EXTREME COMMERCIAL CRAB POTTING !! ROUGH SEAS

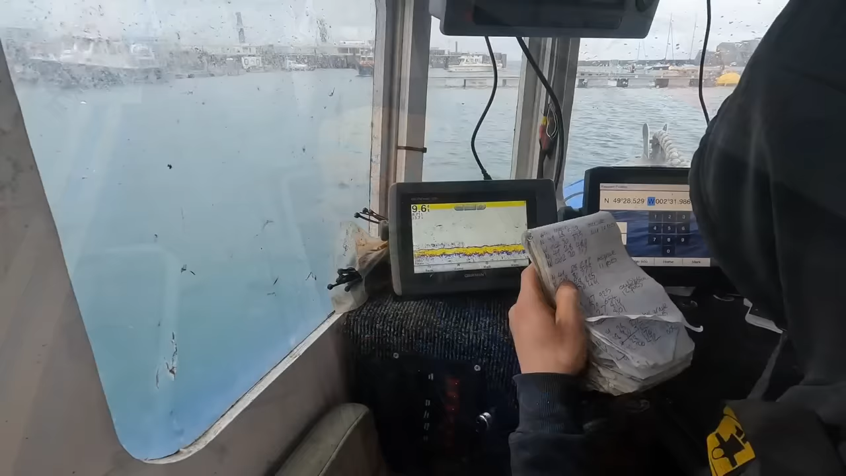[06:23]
Now Damien's just putting his coordinates in for where his pots are. I can't show you too much of this. I've got my hand there, look. Captain's top secrets, but that's what he's doing. And then here is just the current depth, which is 9.4 feet. Well, 9.
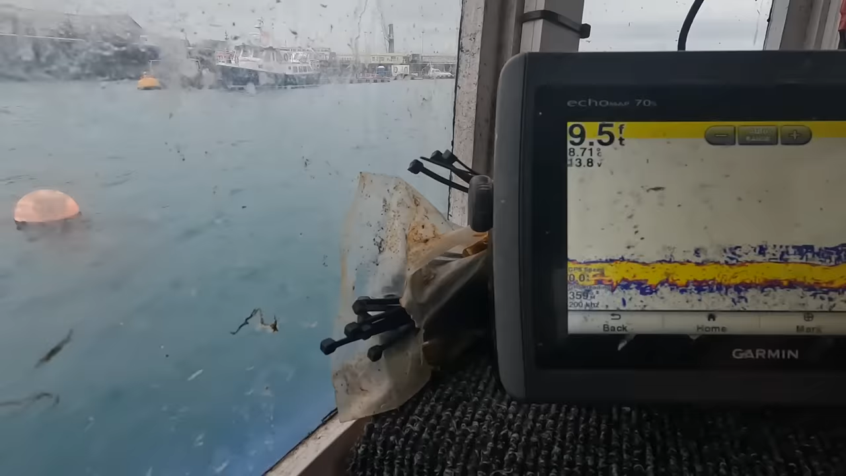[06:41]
On screen: depth 9.5 ft
how many feet? 4, 5, 6, all sorts. Yeah. So it's fluctuating. Anyway.
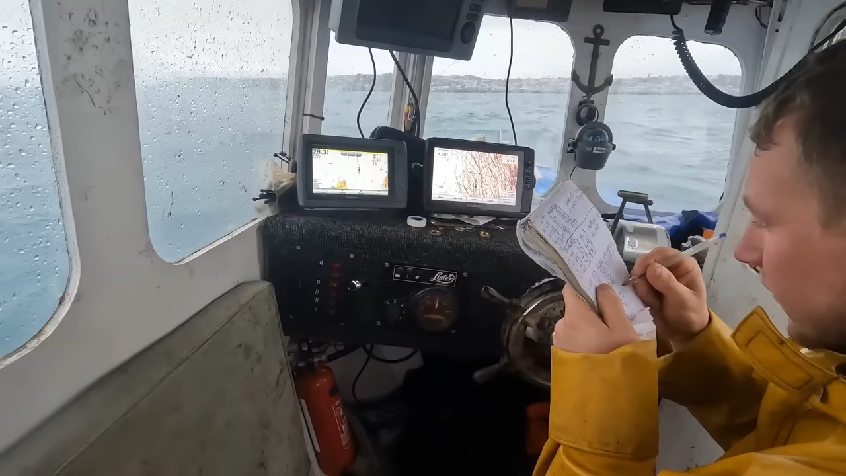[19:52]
position of where he's put the pots so next time we can uh find them and also if ever the buffs or the the bobbers get cut for any reason or lost you can send the divers down to that spot and retrieve them hopefully so it's a nice reef yeah as he's just pointing it out there's a nice bit
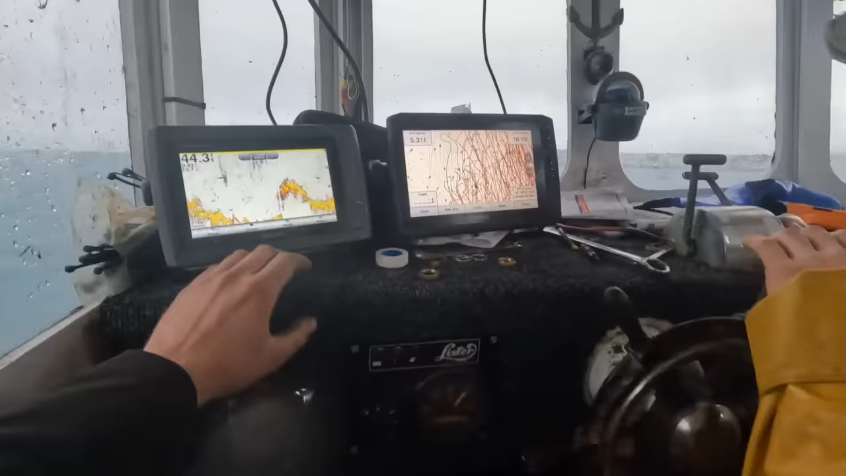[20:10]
of reef on here just there so he'll be uh putting the pots down the side of that